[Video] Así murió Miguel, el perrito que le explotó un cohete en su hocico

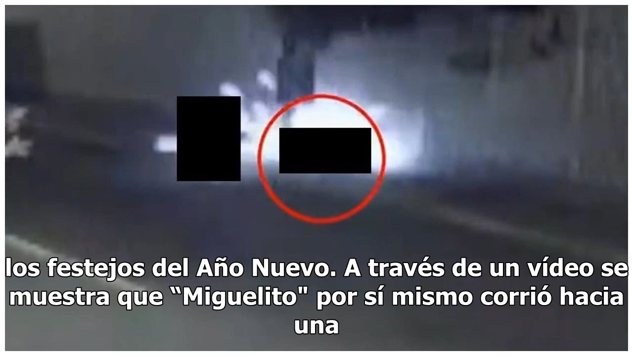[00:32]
A través de un vídeo se muestra que Miguelito por sí mismo corrió hacia una pirotecnia encendida a punto de estallar y la tomó con su hocico. El desenlace fue fatal, la indignación al conocérsela, muerte del bóxer pero sin saber la forma en que murió,
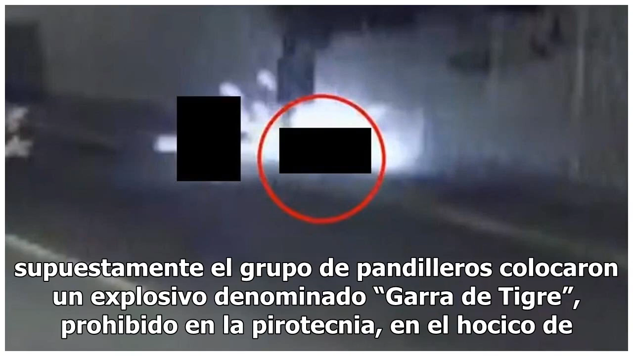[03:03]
garra de tigre, prohibido en la pirotecnia, en el hocico de Miguelito y encendieron la mecha.